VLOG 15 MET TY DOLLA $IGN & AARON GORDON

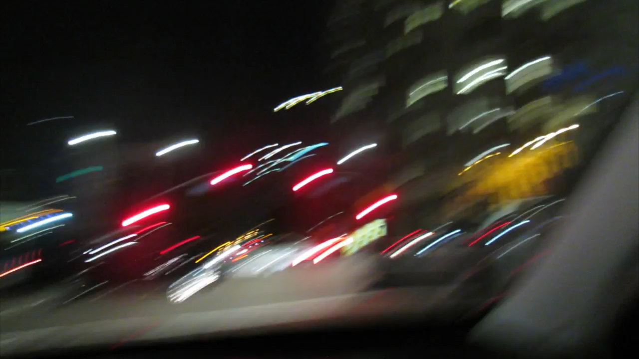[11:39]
Way too much traffic right now. I'm about, you know, forget the car, man.